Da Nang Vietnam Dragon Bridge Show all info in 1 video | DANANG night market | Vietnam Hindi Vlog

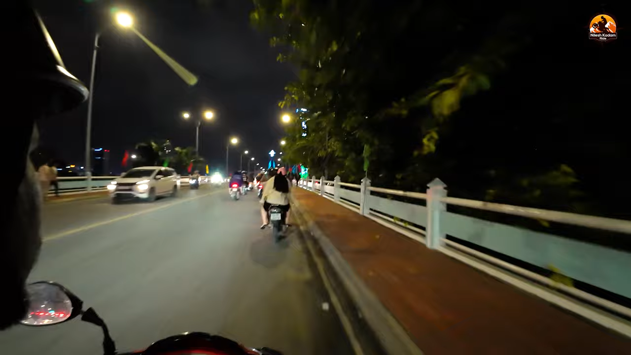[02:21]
तो ये नहीं है, ओके शायद उस साइड है। ओ देखो, ठीक है कोई बात नहीं, वहाँ से भी हम लोग आ सकते हैं।
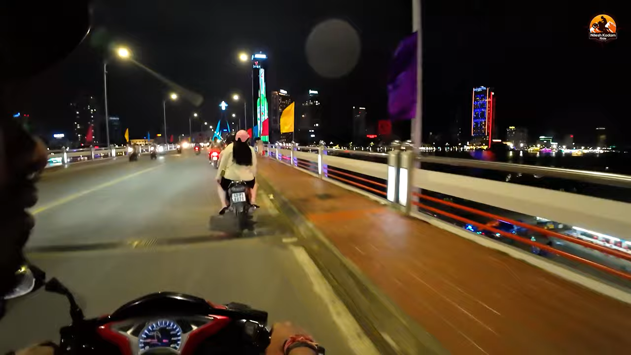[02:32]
चलो, और ये है हैम रिवर जो कि काफ़ी फेमस है यहाँ की और बड़ी भी है।
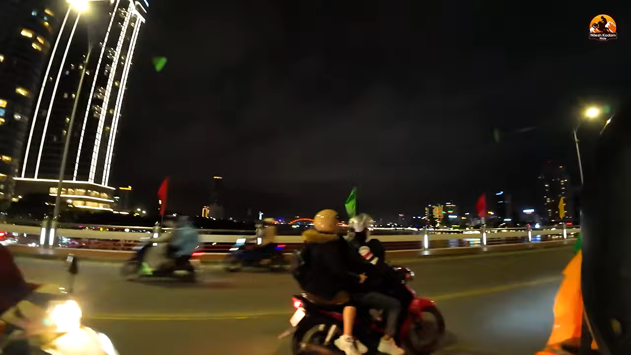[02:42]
और उस साइड है ड्रैगन ब्रिज क्योंकि अभी हमें शायद फिर से यू टर्न लेना पड़ेगा।
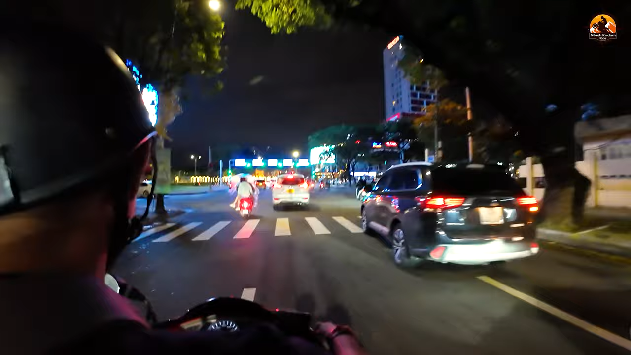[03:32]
चलो अभी हम लोग पहुँच गए, बस यहाँ से अगर हम लोगों ने लेफ्ट ले लिया फिर हम लोग पहुँच गए ड्रैगन ब्रिज।